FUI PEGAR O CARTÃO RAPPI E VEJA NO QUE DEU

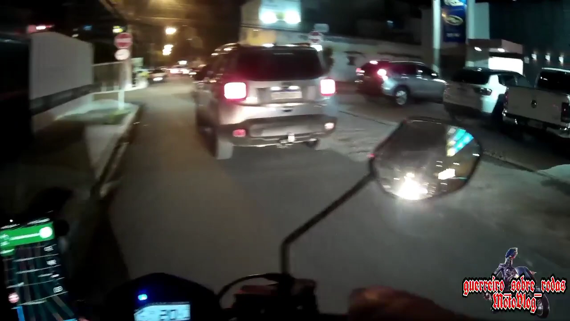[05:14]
Com uma placa de obrigação pare. Que nem essa aqui, ó. Né?
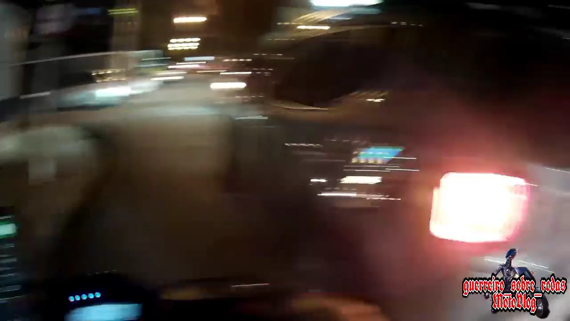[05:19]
Então, a gente é obrigado a parar.
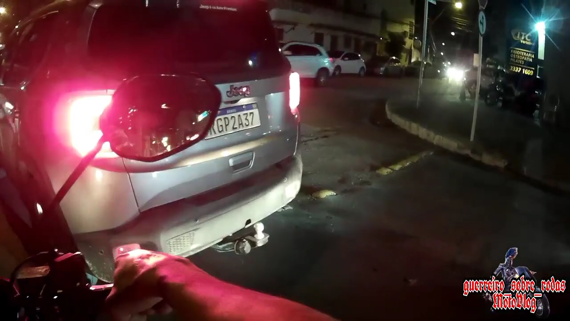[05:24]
Até... A gente ter... A vez de passar.
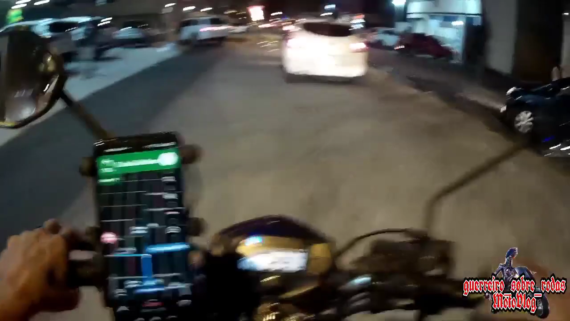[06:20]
O bairro... O bairro... Vai chamar algum aplicativo por aqui. Estamos aqui na rua Sandoval Arrochelas E pegando aqui a José Sauer